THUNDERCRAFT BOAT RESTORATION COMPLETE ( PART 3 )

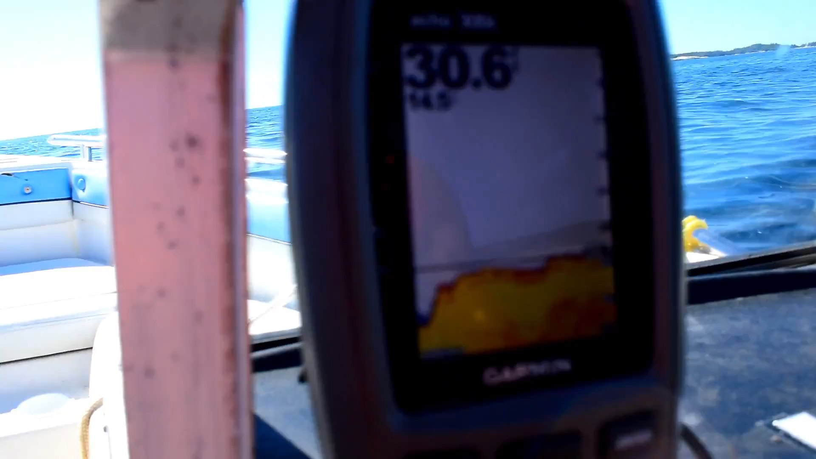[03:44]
Kinda hard to see, but our depth sounder is working really good. Got this bad boy off of Kijiji for 50 bucks.